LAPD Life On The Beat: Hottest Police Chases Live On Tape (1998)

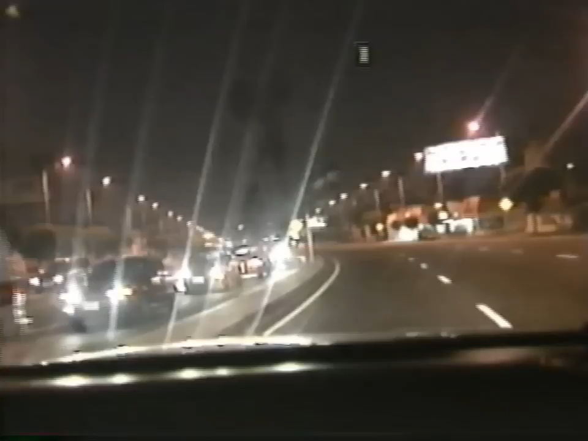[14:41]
The suspect vehicle careens carelessly through city streets. Near an intersection, the van suddenly appears, headed in the opposite direction. Right.